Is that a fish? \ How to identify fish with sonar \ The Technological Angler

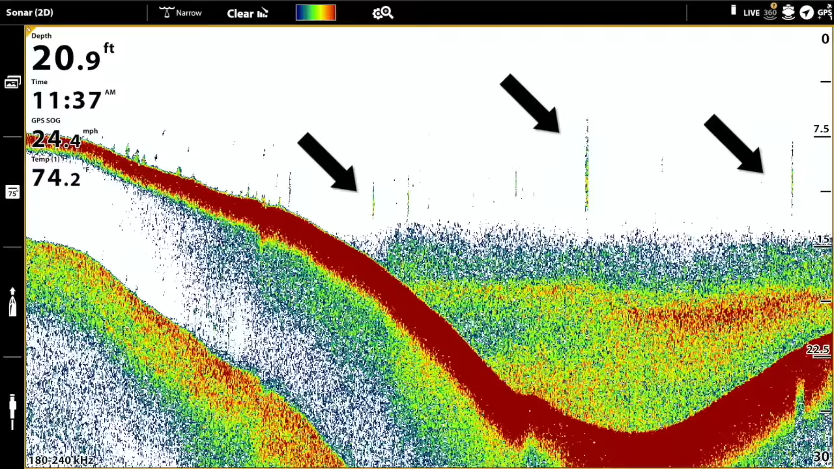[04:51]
On screen: depth 20.9 ft
For example, at high boat speeds, when fish won't spend much time at all in the 2D sonar beam, the arch will become quite compressed from side to side, and typically appears not as an arch at all, but instead as a vertical line. On the other hand, at slow boat speeds, the fish spends a really long time in the beam,
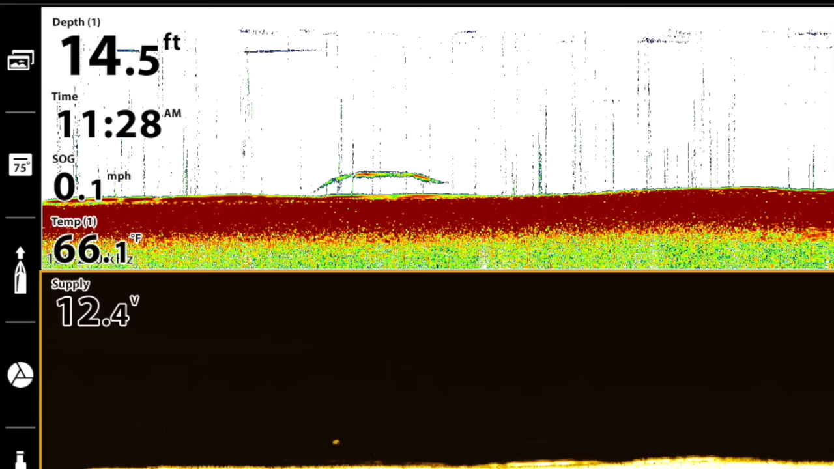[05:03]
On screen: depth 14.5 ft, water 66.1°F, speed 0.1 mph
so the arch gets stretched out, sometimes all the way out to a horizontal or nearly horizontal line. The 2D sonar beam's width, described as the beam's cone angle, also strongly influences the appearance of the fish's sonar return. With a large cone angle, typically associated with lower sonar frequencies like we see here on the left, the beam can be quite wide, so that fish spend a really long time in the beam.
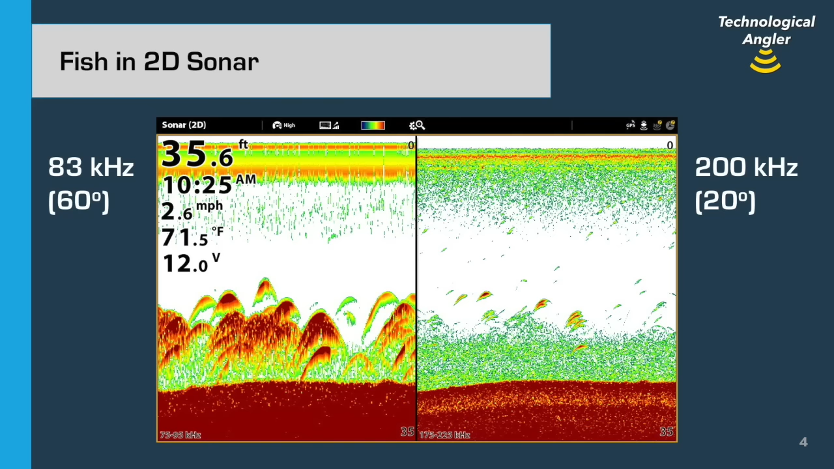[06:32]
On screen: depth 35.6 ft, water 71.5°F, speed 2.6 mph
However, a narrow, higher frequency beam provides the advantage of higher resolution or target separation, so a group of smaller fish are more likely to show up as a group of weak 2D sonar returns, rather than one much more intense return. Let's turn our attention now to down imaging, another down-looking sonar technique, but one that uses a beam with a different frequency and a different shape,
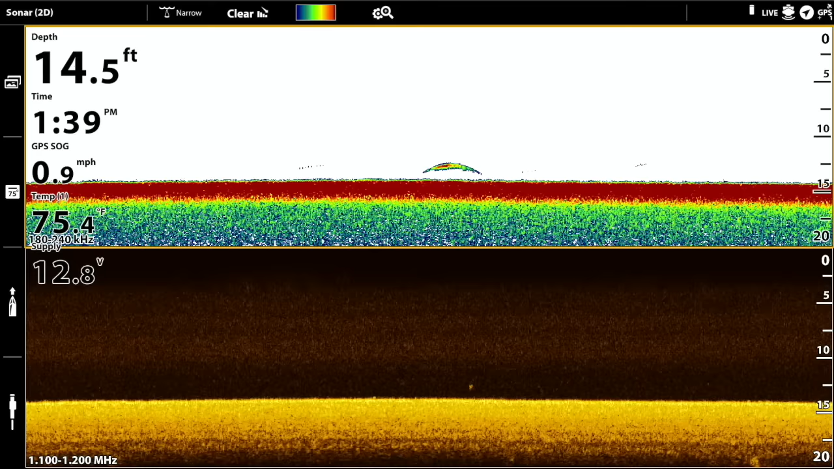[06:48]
On screen: depth 14.5 ft, water 75.4°F, speed 0.9 mph
such that fish in down imaging will look very different from fish in 2D sonar. Unlike 2D sonar, which uses a relatively low frequency cone-shaped beam, down imaging uses a much higher frequency beam that is broadcast with a shape that is wide from side to side, but very narrow from front to back. The result of using a higher frequency thin beam is that down imaging provides picture-like images of structure and the bottom,
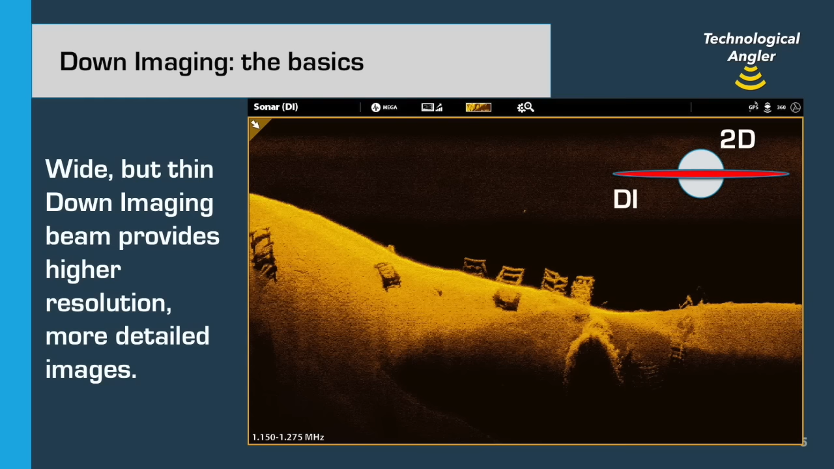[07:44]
For example, in this down image, it is easy to identify the objects scattered on the bottom as artificial fish cribs built from logs. We can also see the edge of a rock pile on the bottom, and even a transition from bright, hard bottom on the left to darker, softer bottom on the right. The very thin down imaging beam means that fish spend very little time in that beam, and the distance from the fish to the transducer doesn't change hardly at all as it moves through the down imaging beam. So, in down imaging, fish don't provide arch-shaped returns. Instead, they appear as individual bright spots, like we see in this screen capture.
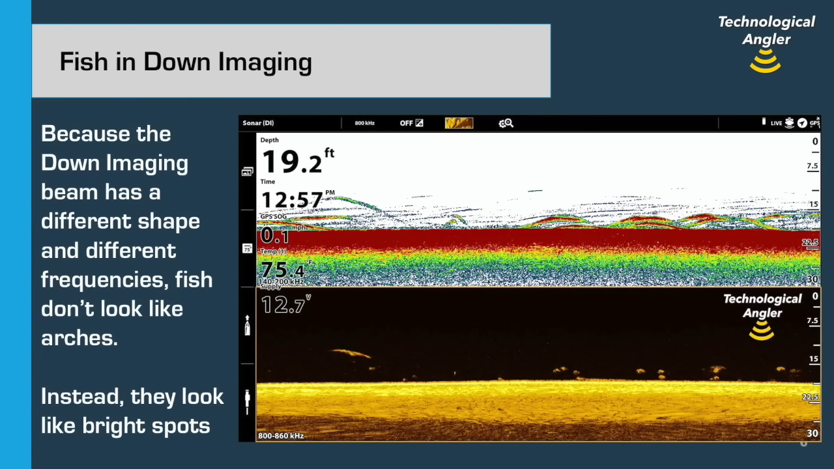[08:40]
On screen: depth 19.2 ft
Depending on the frequencies being used, the down imaging beam may be wider than the 2D sonar beam, so it's not uncommon to see more fish in the down imaging view than you see in the 2D sonar view. And I think we're seeing that in this screen capture. Because the down imaging beam is so thin, the size and intensity, or brightness, of a fish's down imaging return can provide reasonably reliable information regarding the size of that fish. In this screen capture, we see a down imaging view of a deep weed edge with some scraggly, low-growing weeds on the right half of the view.
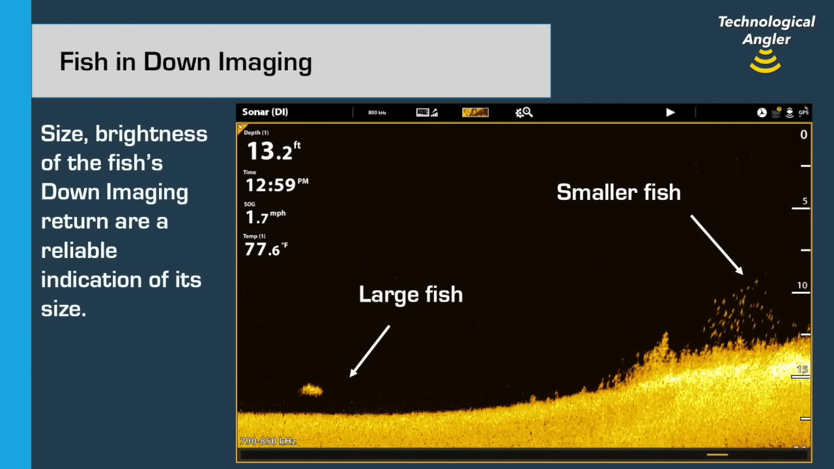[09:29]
On screen: depth 13.2 ft, water 77.6°F
These are probably a school of small panfish or minnows hanging out over the weeds. Notice also the much larger predator fish lurking nearby. This fish has a much larger and brighter down imaging return, both of which are consistent with the presence of a much larger fish. The high resolution of the down imaging beam makes it a good tool for counting the number of fish in a school. In this screen capture, we see a couple of individual isolated fish on the right side of the view, and those fish are quite obvious in both 2D sonar and down imaging.
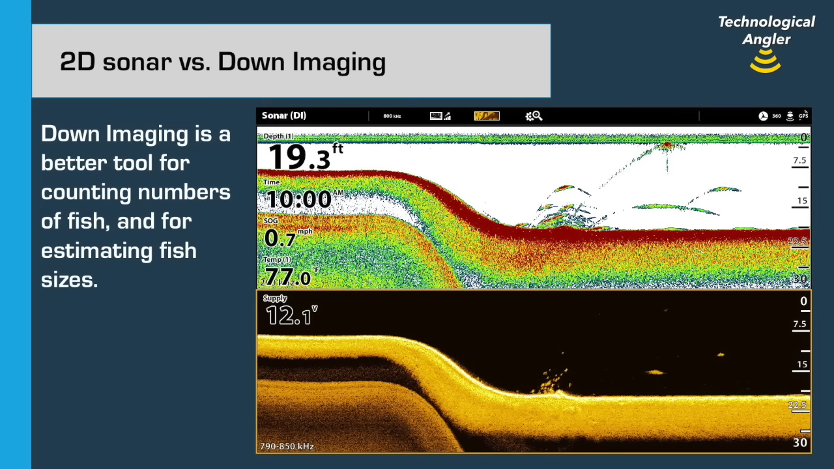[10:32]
On screen: depth 19.3 ft, speed 0.7 mph
In down imaging, however, it is apparent that this cluster of returns is actually a tightly packed school with a significant number of fish, easily a dozen or more, hanging around a single, isolated rock near the base of the drop-off. The thin, high-frequency down-imaging beam is also an excellent way to find fish that are holding close to, or even hiding within, structure. Here's an example of a weed bed, in which the individual weed stalks are quite apparent in the high-resolution down-imaging view. Toward the edge of the weeds, we also see a number of individual, bright, down-imaging returns.
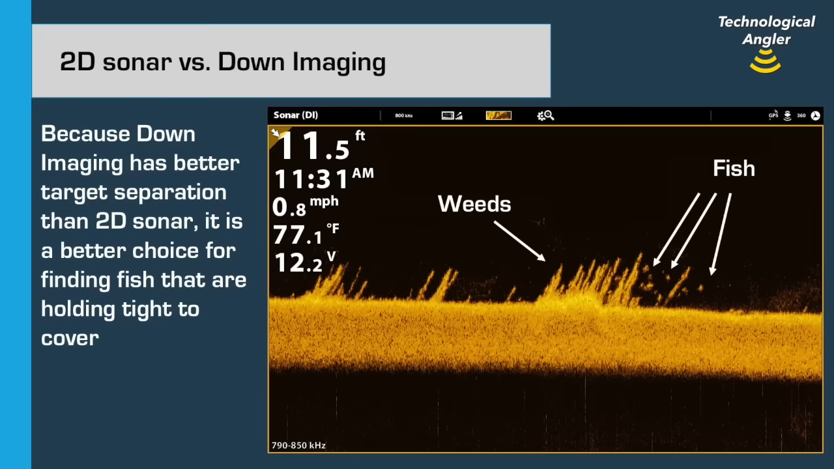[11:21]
On screen: depth 11.5 ft, water 77.1°F, speed 0.8 mph
it would be very hard to see these fish with 2D sonar. But down-imaging makes it easy to see them. Here's a screen capture that really reveals the power of down-imaging. If we start on the top with the 2D sonar view, we see a mess. It looks like perhaps there's a rock on the bottom with a large number of returns above and off to the side of it. But that's the best we can do with the low resolution information provided by 2D sonar. If we look at these same objects with down imaging, however,